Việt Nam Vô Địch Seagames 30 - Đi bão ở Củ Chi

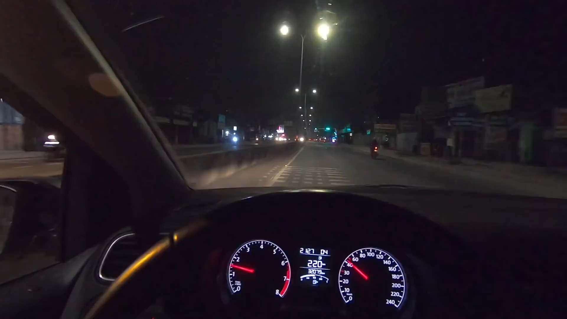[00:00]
Thưa các bạn thì Việt Nam vừa đọc chức vô địch SEA Games thì mình ở Củ Chi chạy ra thử coi có bão táp gì ở đây không
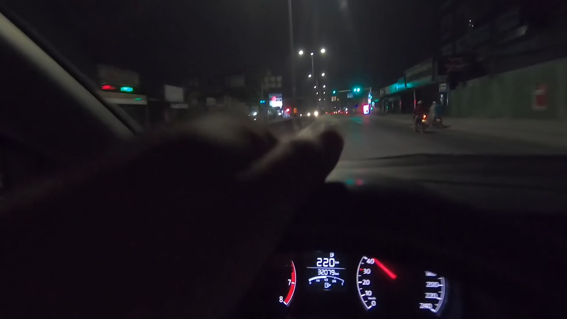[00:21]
Thưa các bạn thì Việt Nam vừa đọc chức vô địch SEA Games thì mình ở Củ Chi chạy ra thử coi có bão táp gì ở đây không Nhưng mà hiện giờ là gần tới khu trung tâm Củ Chi là vẫn chưa thấy bão táp gì cũng có cũng có vài người Nó nhưng mà chắc chắn sẽ có anh em bây giờ cũng kéo ra đường nhiều lắm để làm cái đoạn clip nhỏ gửi cho các bạn thì cái địa điểm trung tâm mà từ từ mọi người trụ tập ở Củ Chi là như là cái đợt vô địch AF cấp lần rồi là ở ngã tư Củ Chi thì
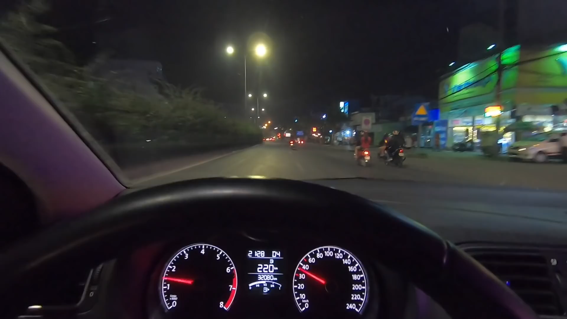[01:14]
mọi người cũng đang kéo ra đường rồi các bạn chứ bây giờ là cũng mấy giờ là 9 rưỡi tối rồi thường 9 giờ rưỡi tối chạy đường không có ai đó anh em đi bảo cũng nhiều mình kéo lại khu vực ngã tư Củ Chi đây đây là ngã tư Củ Chi gia đình này cũng đang cầm cờ
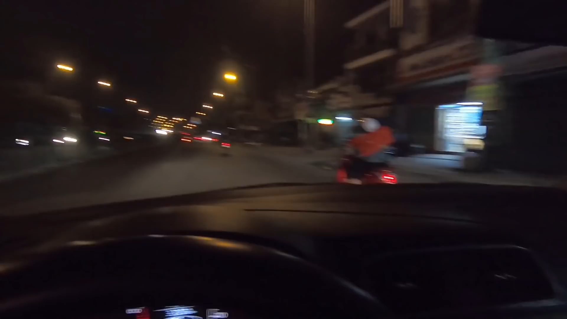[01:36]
đi bảo xe cấp cứu này cũng đi bảo luôn à
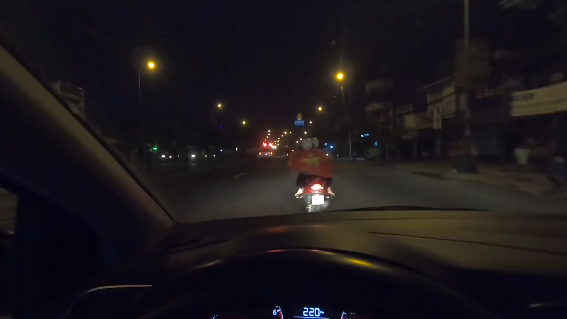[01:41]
à à à à à tự nhiên có chiếc xe tải bị hư ngay chỗ này dè mà ghê à lý do là anh hình như là bị kẹt xe kẹt đường trên đó rồi hay sao á nên mọi người phải dè lại hết đó
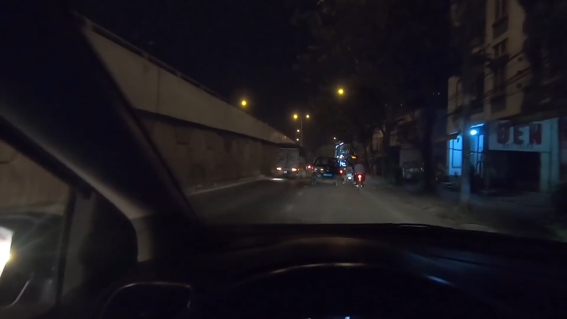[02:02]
đúng rồi mọi người đang bảo trên đó nè công công an đang chặn đường này để mình là mình lạng qua kê không biết công an có cho chạy không
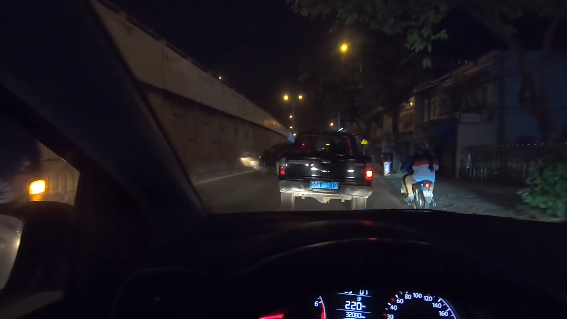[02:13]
về làm gì đi luôn đang bảo ở ngã tư Củ Chi xe thì giờ còn săn nhiều mà không lo chạy luôn
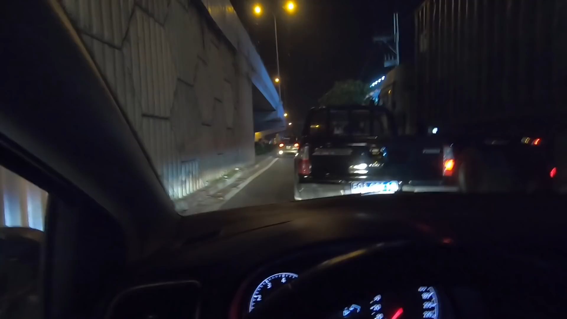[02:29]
gồm rồi gần hết pin nữa nha các bạn còn có 11 phần trăm à à
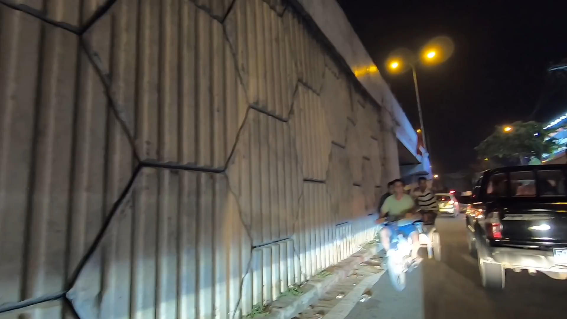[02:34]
à à à dữ không ở
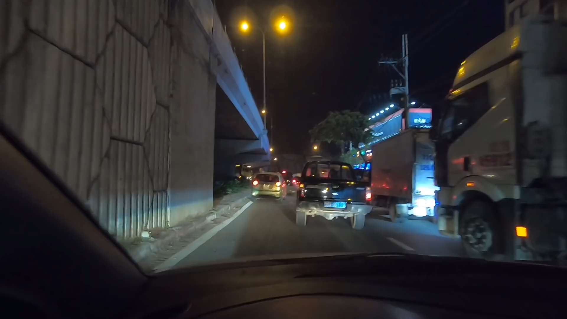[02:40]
Củ Chi cũng máu lửa lắm chứ bộ cho đâu phải thua kém gì Sài Gòn với bạn hạch sơn tờ winner gì chạy dữ lắm
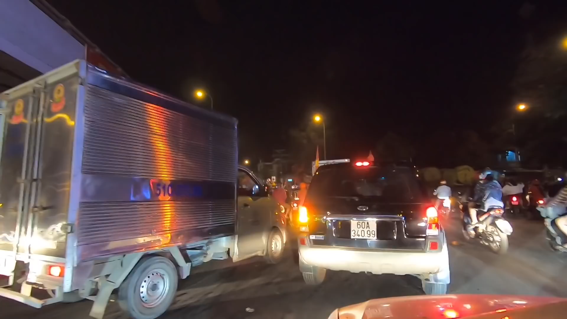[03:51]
Mình mới vừa qua được khu vực ngã Tư Củ Chi rồi các bạn Ở đây cũng có một chiếc xe cũng hấp dẫn nè
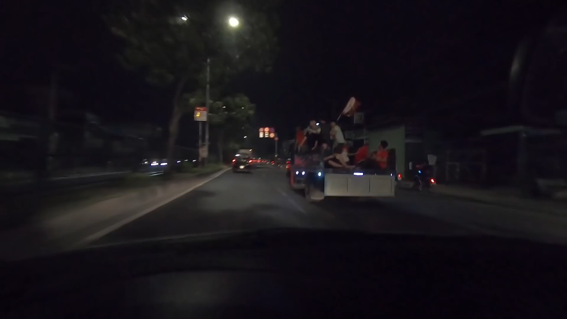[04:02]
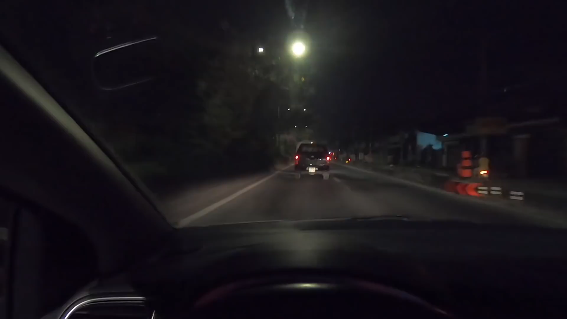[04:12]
Cảnh sát đã chặn khu vực ngã Tư Củ Chi rồi, bây giờ mình không có đi sâu vô bên trong được cho các bạn coi Bây giờ thì mình bận gì khác rồi, phải đi, không có quay tiếp được nữa nha các bạn
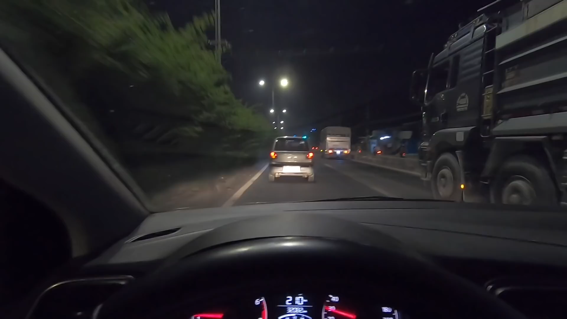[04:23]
Hai bên đường mọi người đứng ăn mừng cũng nhiều đó các bạn Thì ta cũng không có đi lấy xe mà ta đứng hai bên đường thôi Hồi nãy là thấy có nhiều gia đình đứng ra đường Một phần là để coi, đòn xe hay là cũng để ăn mừng Thì mình chỉ mình quẹo vô cái khu Cũng là cái khu vui chơi thứ hai của Củ Chi Chắc cũng có nhiều cái thứ vui trong đây Quẹo vô thử coi sao
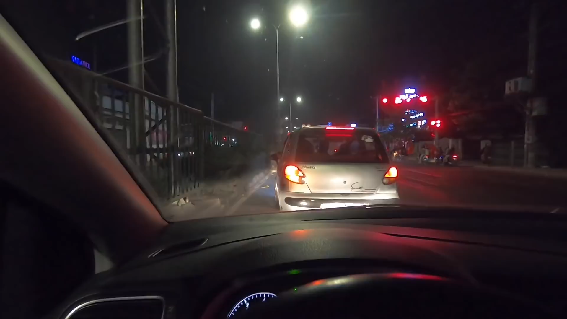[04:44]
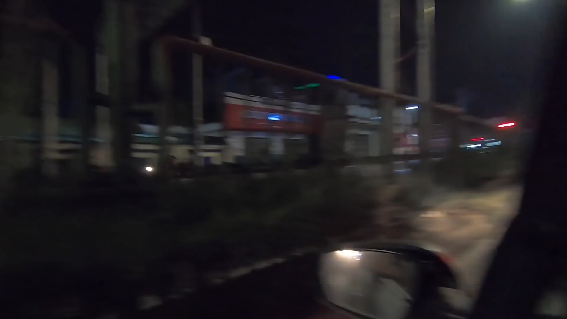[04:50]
Dòng người nộp đổ về trung tâm Củ Chi nè các bạn
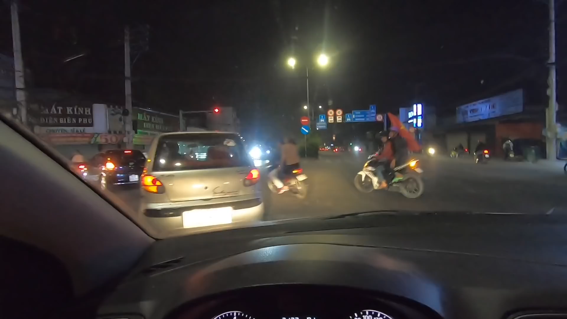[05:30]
Mấy bạn racing boy và kéo đường nhiều lắm Ở trong đây có vẻ im án Chắc mọi người không có thích ăn mừng ở trong khu này